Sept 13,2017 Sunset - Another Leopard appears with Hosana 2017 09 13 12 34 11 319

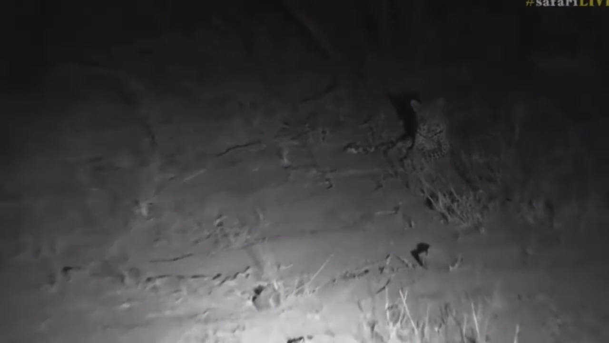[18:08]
They're watching each other, but they're a lot more chilled. You can hear that in the background, there is the baboon's alarm calling.
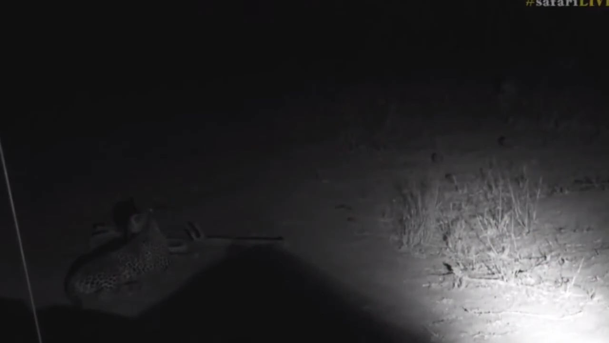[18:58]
I don't really know what to make of all of this. It's just been a crazy few weeks of leopard interaction, and it's because it's dry. So the leopards are all coming in, and it just shows you the void that a female leopard can leave, because we've got the void left by Karula, which has allowed Tandi to come in, and this is why we're getting these two boys fighting with one another. So I know you better hope Tandi doesn't arrive here, because she's not going to take kindly to you being around. But we're going to unfortunately stop for now, and it's going to finish the show while there's a hiatus in the activity.